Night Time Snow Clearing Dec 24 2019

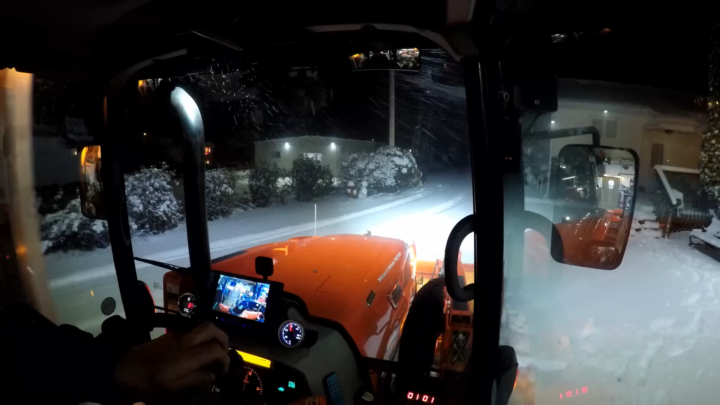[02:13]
Bit of heat, so everything. I got a mat here on the floor too that soaks up the water. That's kind of getting in my way, so I just push that out of the way. So there you can see now what we have there for snow.